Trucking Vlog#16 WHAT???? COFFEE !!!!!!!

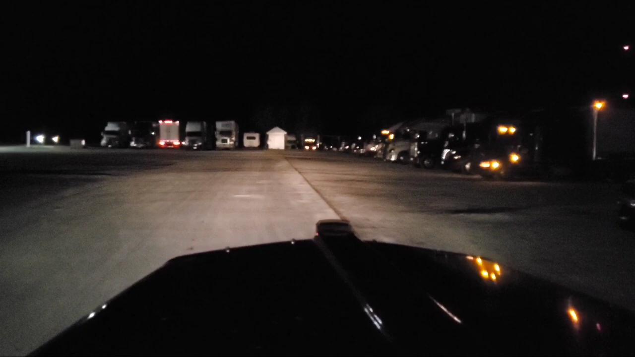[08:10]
No one's yelled at me. But we're going to stop in here real quick. Grab a cup of coffee because I need a little go-go juice.
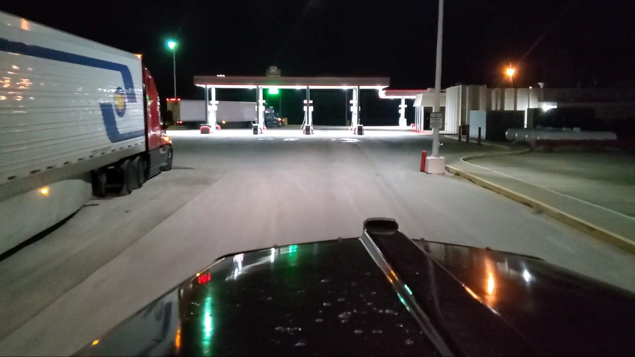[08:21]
Like I said, I'm going to swing in here quick, grab a cup of coffee. And I'll be right back with you.